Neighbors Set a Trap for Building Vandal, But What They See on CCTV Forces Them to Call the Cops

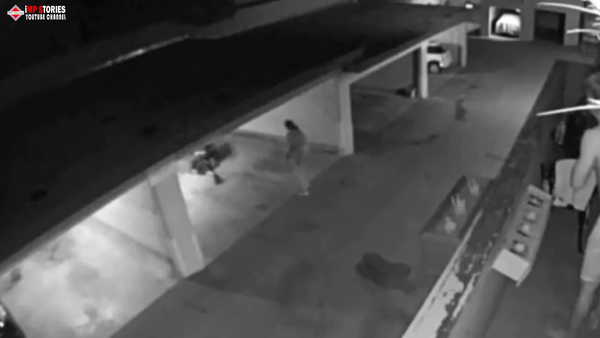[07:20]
As the police made their way over, one resident decided to take matters into his own hands.